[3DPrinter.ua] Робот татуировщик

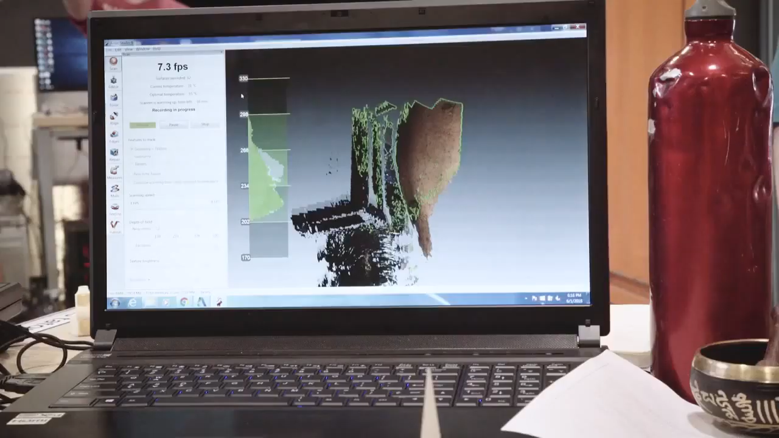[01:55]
First, nous avons dû scanner le body part et nous avons mis l'entendement dans le monde de la robot,
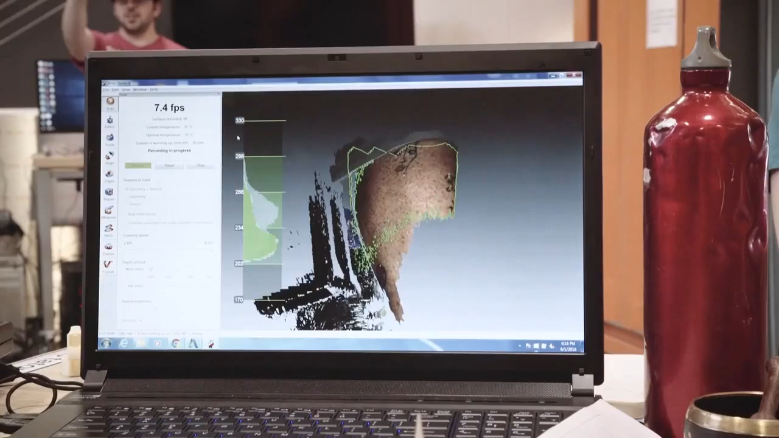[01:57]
le langue que le robot comprends, et c'est géométrie, basically.